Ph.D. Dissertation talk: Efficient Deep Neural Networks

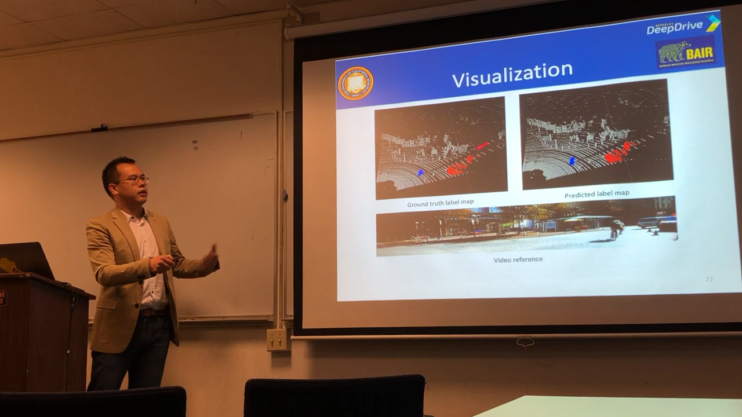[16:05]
And as you can see, qualitatively, it's doing pretty good. And here are some quantitative results.
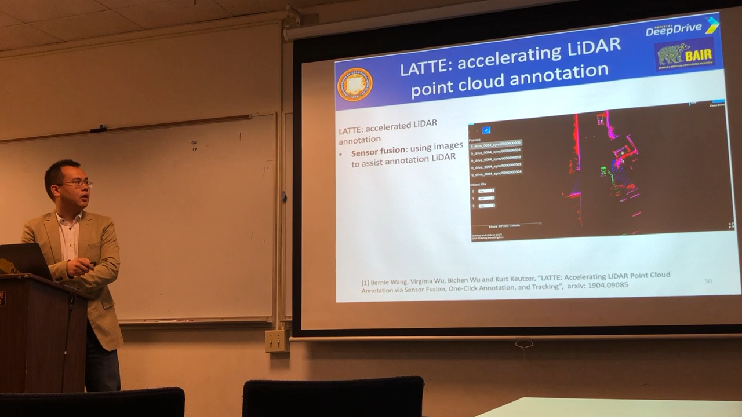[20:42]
the sensor fusion, with one-click annotation and tracking, which I don't have time to talk about today, we can accelerate the annotation by 6.2x.